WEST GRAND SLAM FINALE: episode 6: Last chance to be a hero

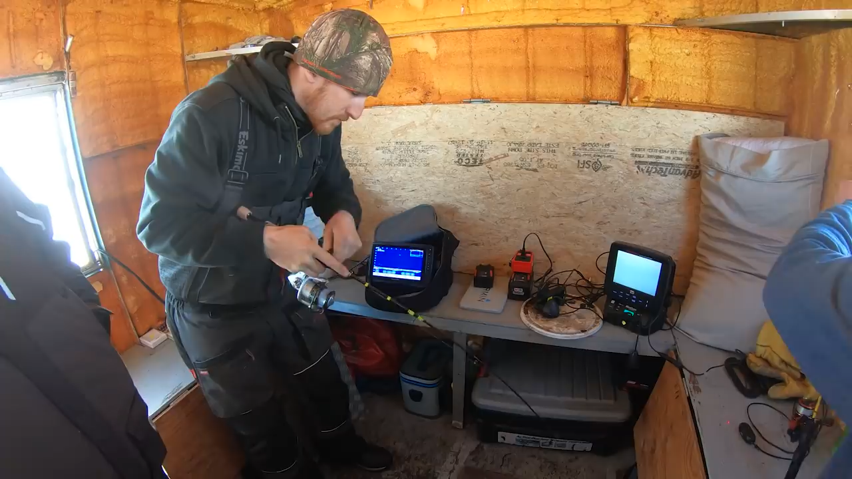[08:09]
The other one's sitting on the bottom still. I'm getting your way, Joe.
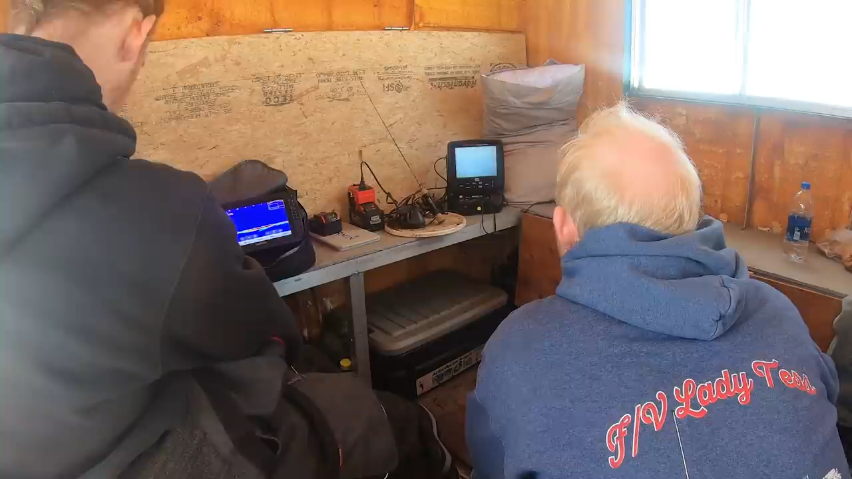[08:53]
Man, you know what he's getting like it? I lose my bait again now. There he is. Got him? Yeah.